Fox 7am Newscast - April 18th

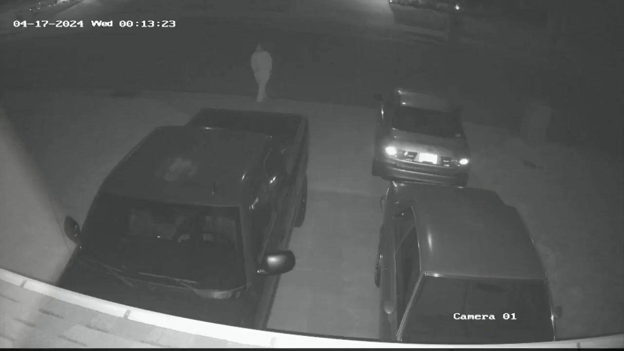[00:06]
Right now at 7, a string of car break-ins have Joplin police on the lookout.